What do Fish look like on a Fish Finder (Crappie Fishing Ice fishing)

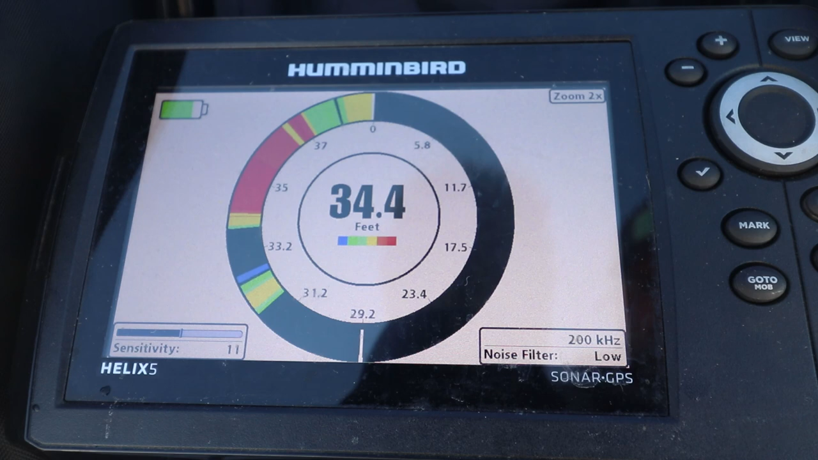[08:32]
On screen: depth 34.4 ft
this is what's making these crappie strike you can kind of keep that up that jigging cadence up with whatever bait you're using so I just want to point that that out with this flasher unit I will be doing a further video on it or a future video on it all right so real quick there's actually two things that I wanted to talk about about 2d sonar that actually came up during my 2d sonar videos
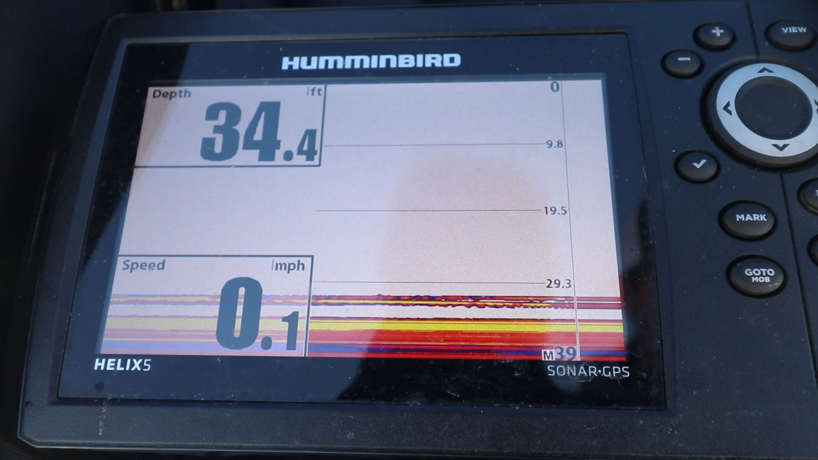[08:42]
On screen: depth 34.4 ft, speed 0.1 mph
while I was on the boat this summer the first one is about color palettes
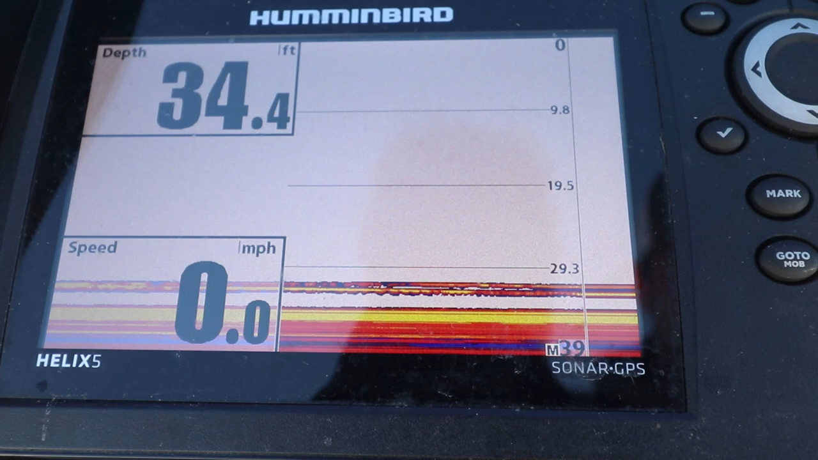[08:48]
On screen: depth 34.4 ft, speed 0.0 mph
a lot of people had questions if they're brand new to sonar units normally the darker the color the the bigger the fish or the the stronger the signal when
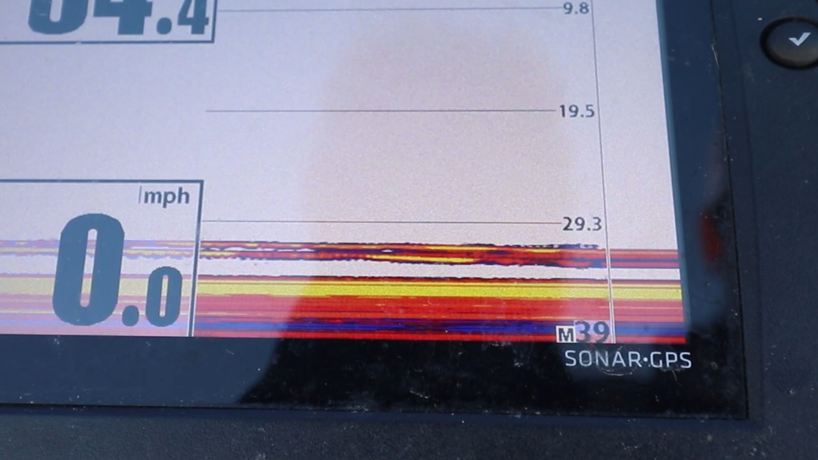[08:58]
On screen: speed 0.0 mph
it's reading structure or cover in the water now I actually have
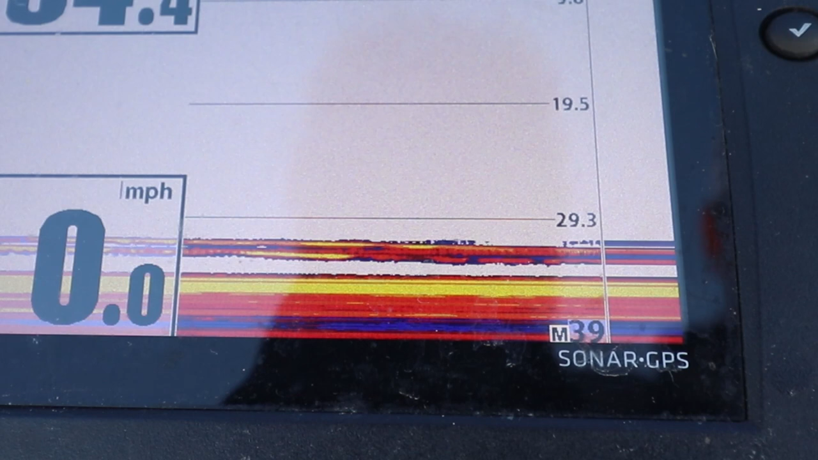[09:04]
On screen: speed 0.0 mph
this color palette set up that the yellow that bright yellow is actually the heaviest is reading the the heaviest signal or the strongest signal meaning the bigger
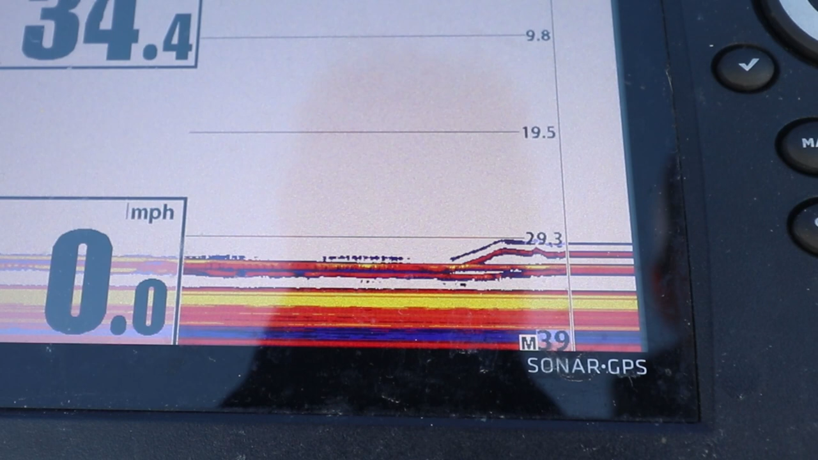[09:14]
On screen: speed 0.0 mph
fish are going to show up as yellow and then it goes orange I'm trying to see here orange
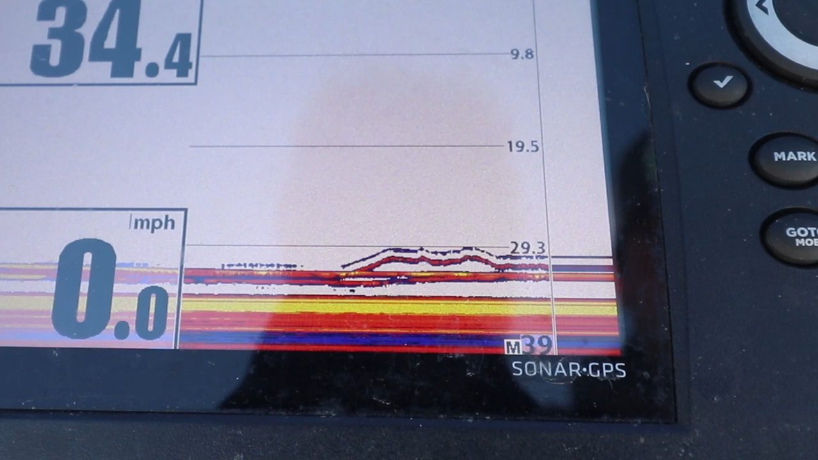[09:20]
On screen: speed 0.0 mph
red and purple so that purple color is actually gonna be the lightest fish if you can see on the top right now there's a purple color I think that's my smallest jig in the real-time
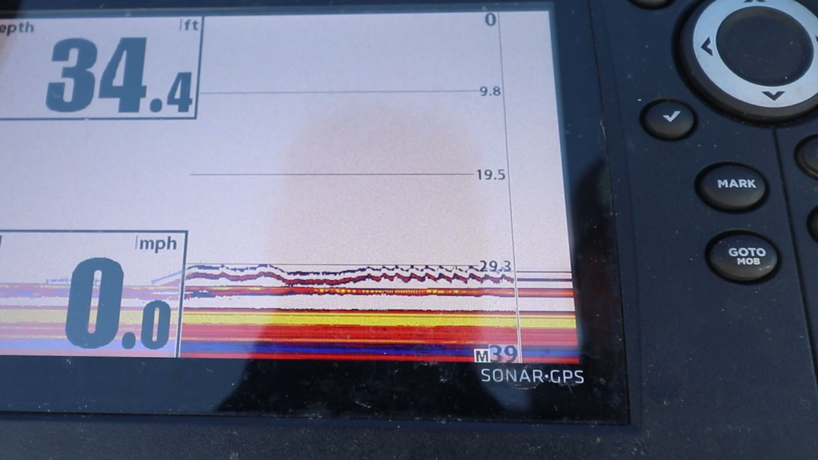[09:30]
On screen: depth 34.4 ft, speed 0.0 mph
sonar thing and then real quick people ask why do I have this on this is the main reason I'm so used to using it during ice fishing season you can actually see your jig going up and down you don't really need a flasher unit I know that kind of came up I think another youtuber was asking me that question whether they should switch to a flasher unit most sonar units have this real-time sonar on the right side of the screen that actually shows the jig falling if you can get it right below your transducer that can be hard to do in open water but
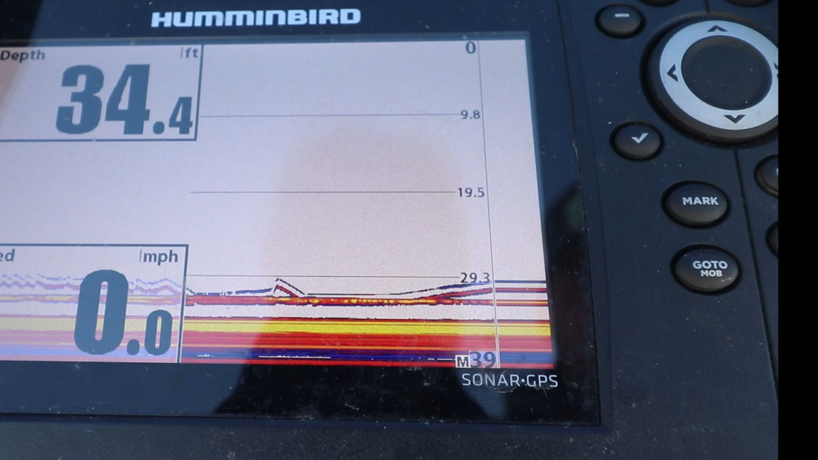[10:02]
On screen: depth 34.4 ft, speed 0.0 mph
ice fishing obviously it's pretty easy just drop it down the hole the second thing real quick a lot of times I would get questions about why fish would show up as straight lines even when I was trolling
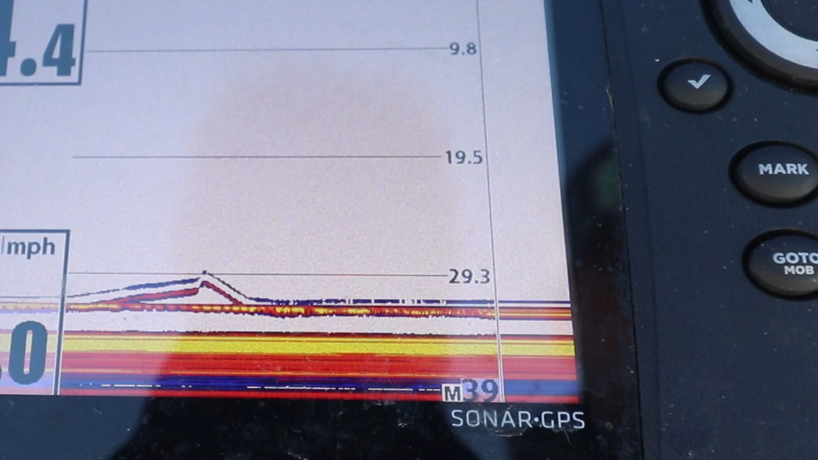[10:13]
and that's because the fish were constantly underneath the boat so this
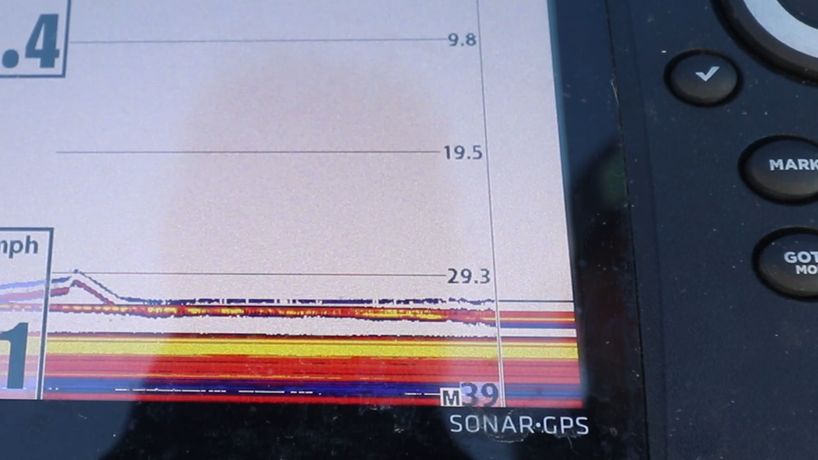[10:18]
transducer sending a signal if the fish stay right below that transducer it constantly gets pinged back that there's an object down there and this is more profound during ice fishing because obviously I'm not moving anywhere and if the fish just sits right below the hole it constantly gets a signal which is why it shows up as a straight line on
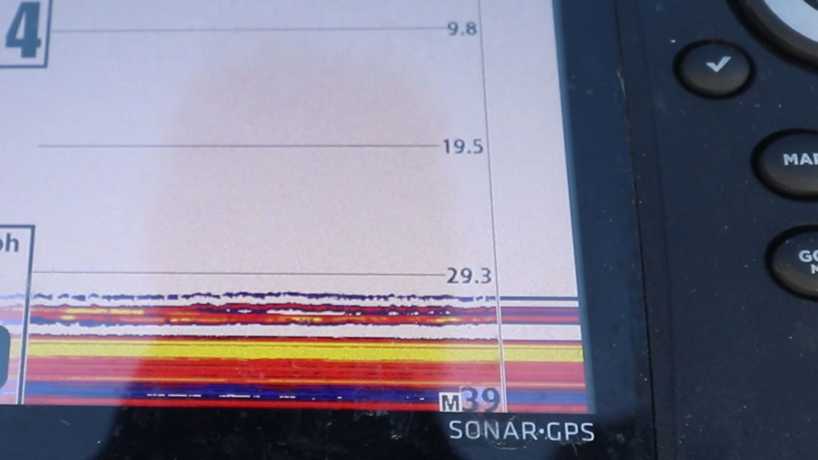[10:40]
the historical data moving from right to left where normally if you're in a boat and you go over a fish it's gonna look like an arc okay so those are two things I just wanted to cover real quick